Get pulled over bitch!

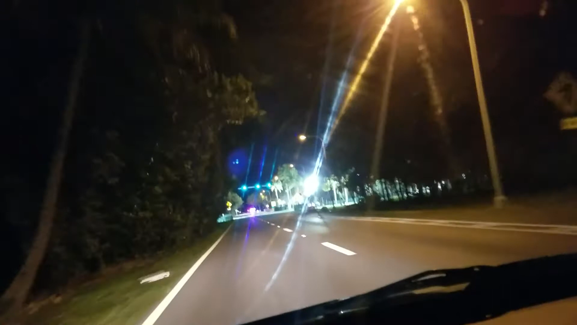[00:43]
I knew as soon as he's faster. And that was the cop that was probably there when we were first. It was. It was. That's why I was very careful on my speed. Wait, wait, wait. Film the guy that was driving. Let's see. Let's see the sadness in his face. Yeah, if he just follows the speed limit... Wait, wait, wait. Let's film. Let's film the guy. Let's film this. Go slow, babe. Go slow. Go slow, go slow. He got in.
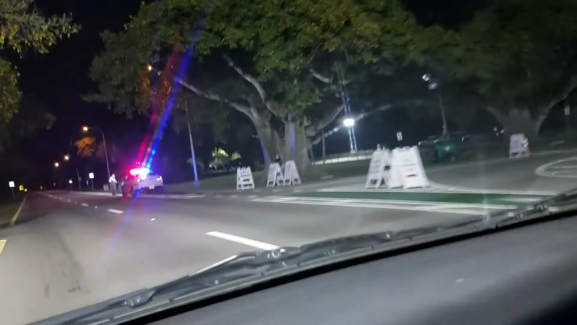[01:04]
Oh, my God. That's another police officer. Oh, it was a chick. Oh, yeah. It was a girl. Wow. She just ruined her fucking... Perfect driving history if she had one. Oh, that's so sick. She's going to get points now. See, there was no... At least cops don't play. That guy was a straight... I knew as soon as he passed us, I knew the cop was going to come, hon.